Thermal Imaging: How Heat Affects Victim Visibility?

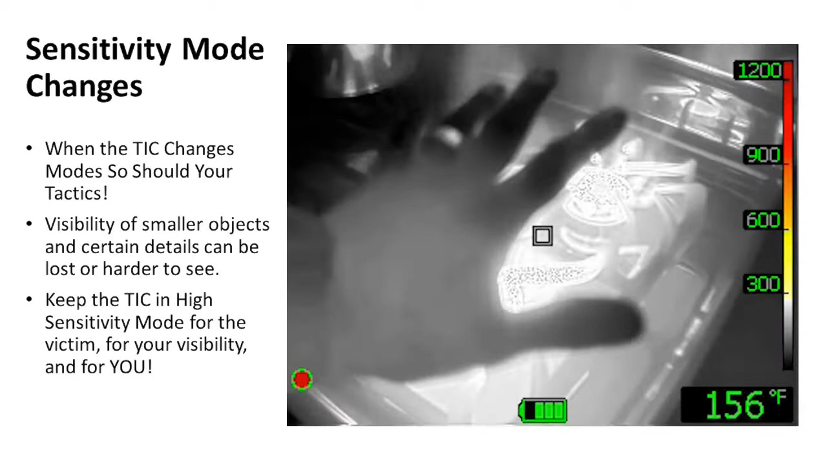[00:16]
On screen: spot 156°F
My hand goes over the fire and poof! What happened to my hand other than it's getting warm.
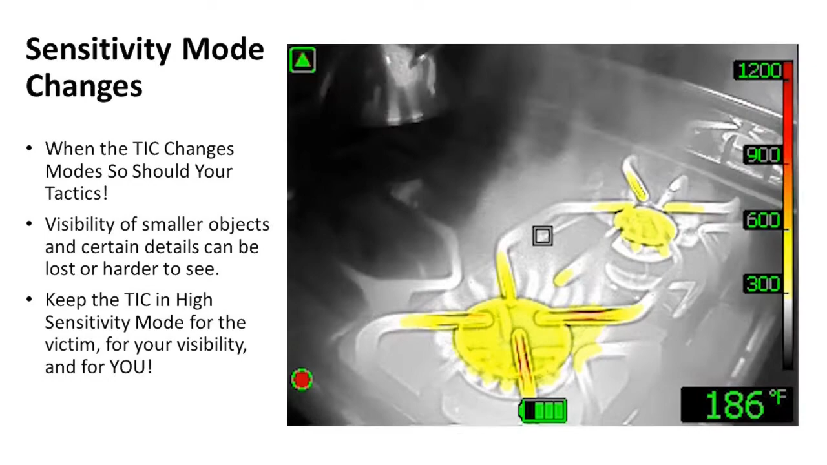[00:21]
On screen: spot 186°F
Did my hand change temperature really?